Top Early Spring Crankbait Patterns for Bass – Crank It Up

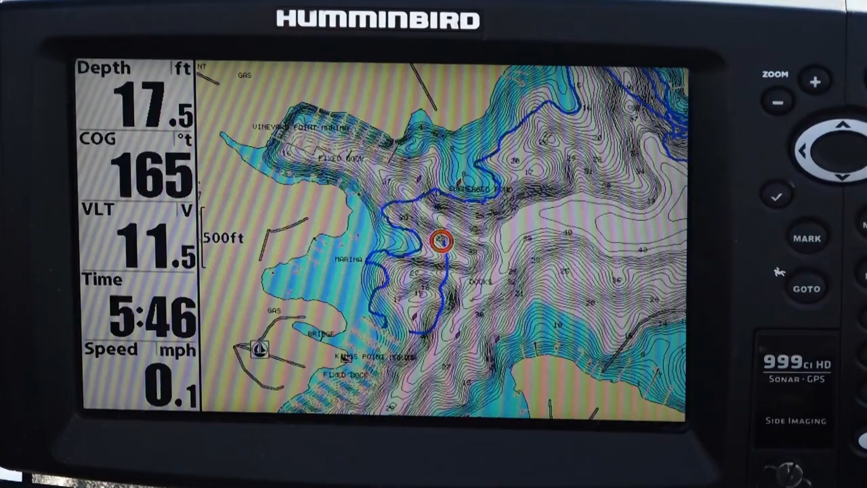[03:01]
On screen: depth 17.5 ft, speed 0.1 mph
Because that means the tighter the contour lines, the steeper the drop. So, I'm basically, I'm following these contour lines.
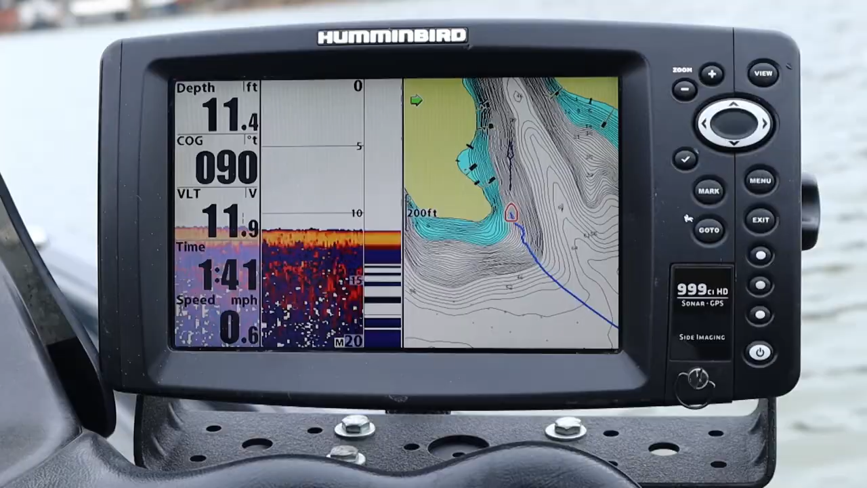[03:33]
On screen: depth 11.4 ft, speed 0.6 mph
So, as I'm finding these contour lines that go into good spawning areas, I'm just following the points and the contours in.
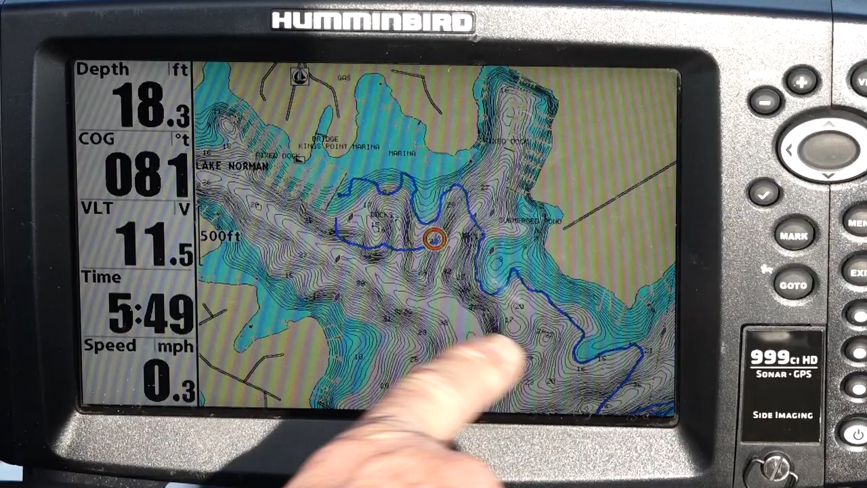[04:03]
On screen: depth 18.3 ft, speed 0.3 mph
I'm running all these secondary points in these pocket mouths